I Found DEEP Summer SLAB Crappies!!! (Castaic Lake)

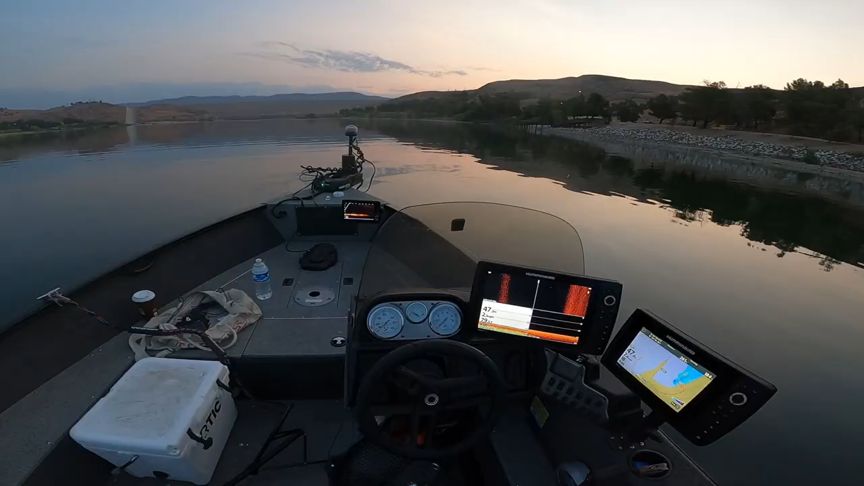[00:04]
I'm out here looking for crappie. I have no idea how I'm gonna find crappie But I'm gonna use my live scope my side imaging, down imaging, 2d imaging to try to find them today I just got some crappie jigs set up right here, but see how things go. I only got three hours to fish So this might not even be a video. We'll see if things go